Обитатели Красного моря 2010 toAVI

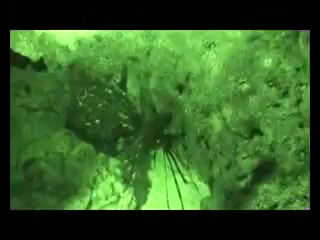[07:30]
Крылатки активны в сумерках и ночью. Голодные рыбы могут охотиться и днем.
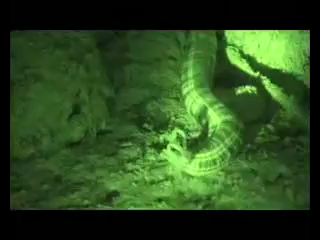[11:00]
я запечатлел во время ночных погружений на побережье Хургаде. Своими щупальцами моллюск загоняет в отверстие рта воду, насыщенную планктоном. Затем эта вода прогоняется через многометровое тело-трубу, где планктон оседает на стенках желудка, а вода выходит через заднее отверстие, словно живой шланг-пылесос.
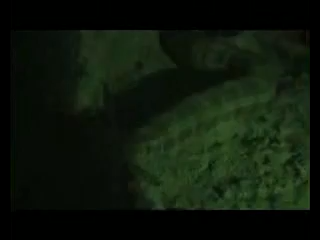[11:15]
Вообще, ночные погружения – это особенное восприятие окружающего тебя подводного мира. Все вокруг иное, чем при солнечном свете. Другой мир – другие обитатели. Кто-то спит, а кто-то, наоборот, активен. Стоит выключить подводный фонарь, и тебя окутывает полнейшая тишина и кромешная темнота.